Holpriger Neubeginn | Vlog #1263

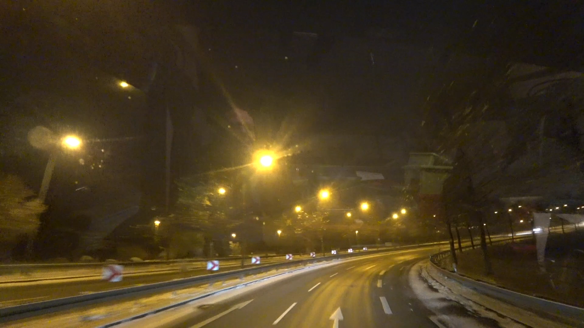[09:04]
Der PKW. Der traut dem Frieden auch nicht hier. So, gleich mal links rüber.